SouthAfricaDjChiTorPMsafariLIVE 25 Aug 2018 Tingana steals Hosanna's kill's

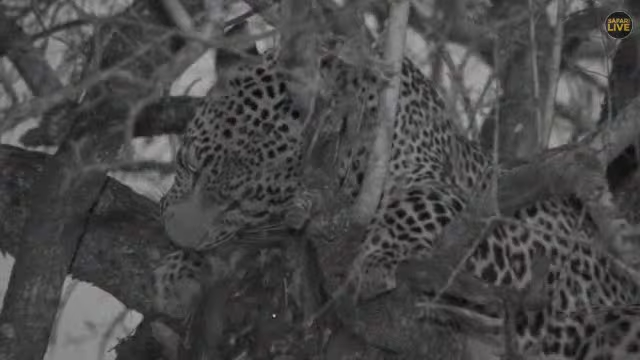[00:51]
i've got it man hello everybody well we are with him the duke is about to come from the right i can just see him on the drainage you can't see him yet so stay exactly where you are seb i can see the duke coming down the drainage now this is going to be absolutely sensational hosanna has no idea i'm just leaning forward now my seat i can see tingana he's moving along this drainage i think he notices something is up he notices something is up tristan is joining me i'm just going to talk to tristan
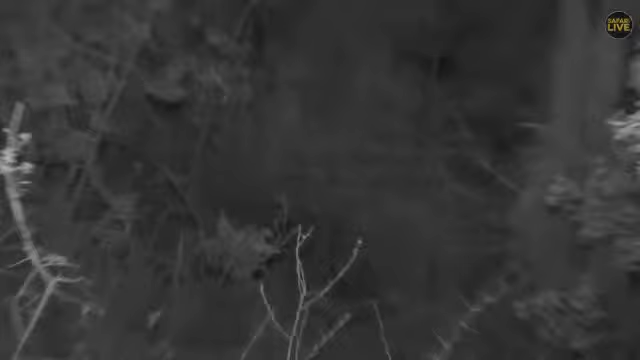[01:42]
okay so yeah so tristan and i having a little chat there tingana is a beer he comes here he comes here he comes just on the right here seb here he comes he's coming quickly i would look at the base of the tree here he comes base of the tree yes watch out folks this is going to be interesting
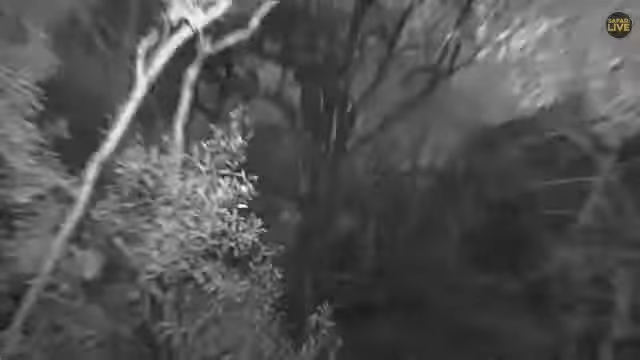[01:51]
oh my word well father has just displaced son without any effort
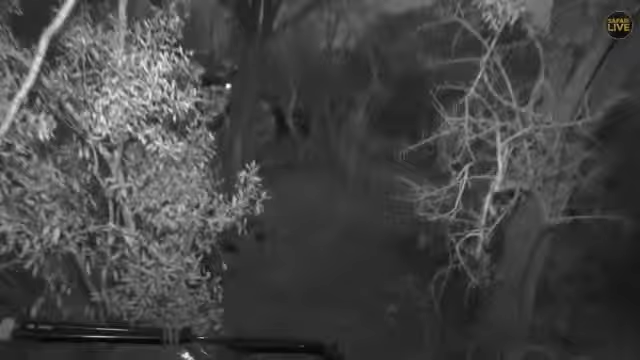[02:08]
they just dropped places and the hyena now think they can come in
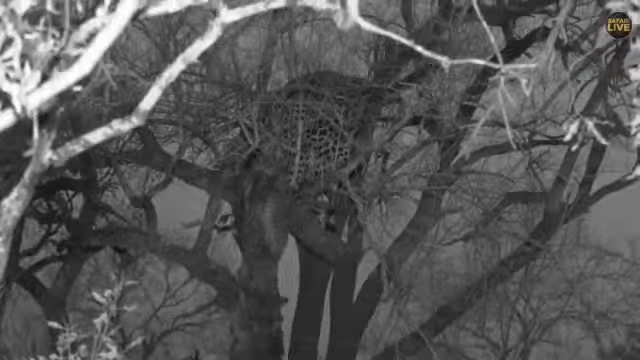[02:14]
they think they can come in and maybe tingana is going to drop the kill it's so incredible